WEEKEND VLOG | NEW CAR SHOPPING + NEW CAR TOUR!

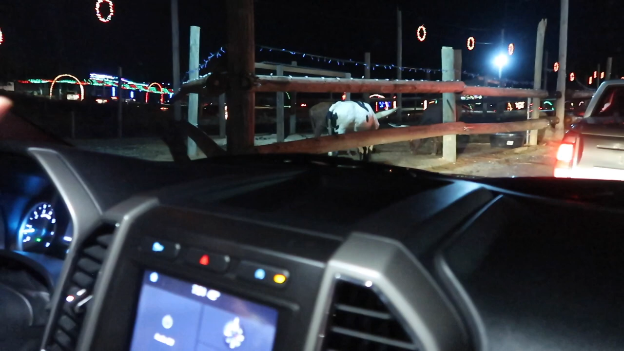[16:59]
Look at the horns on that one. We're getting over there. Which one? Oh, yeah. I do see that one. I want to see.
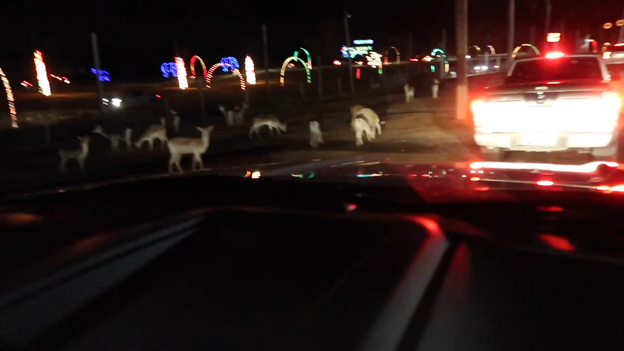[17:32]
We've got lots of deer. Millie is not a fan. Look at all the deer. They're feeding the deer corn.
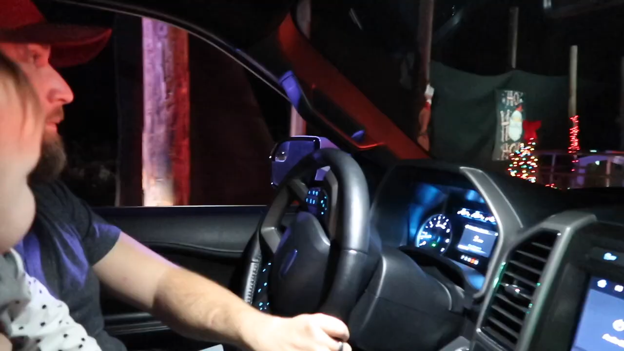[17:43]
Here we come. There's Santa Claus.
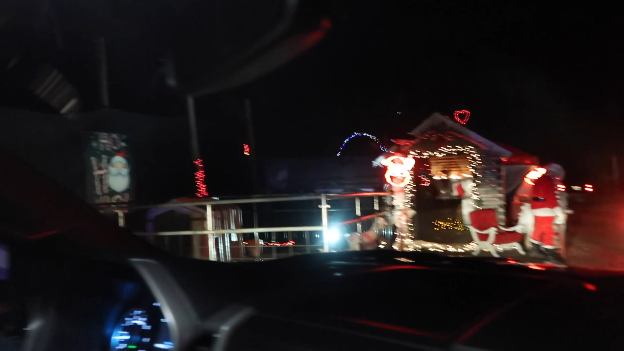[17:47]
The girls are waiting over. Y'all see Santa? Ren, you see him? Yeah.